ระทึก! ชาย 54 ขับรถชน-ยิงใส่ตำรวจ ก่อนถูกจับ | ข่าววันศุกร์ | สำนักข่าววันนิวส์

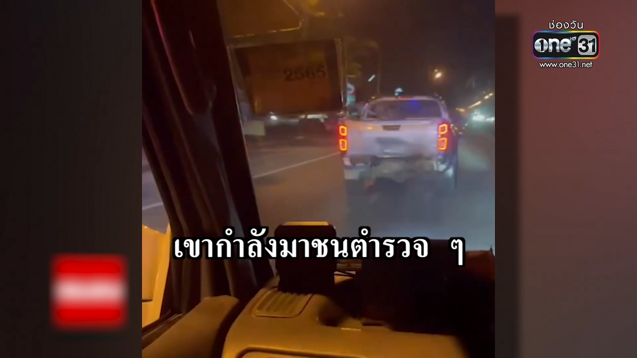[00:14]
เฮ้ยครับ มันสิค
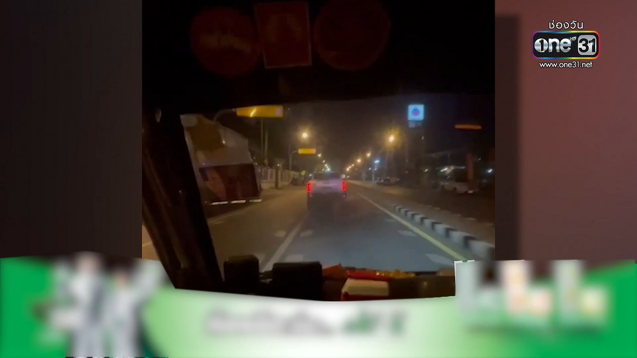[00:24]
ลิปเหตุการณ์ที่เจ้าคู่ภัยร่วมกระตันยูในพื้นที่นครประถม กำลังไล่ตามก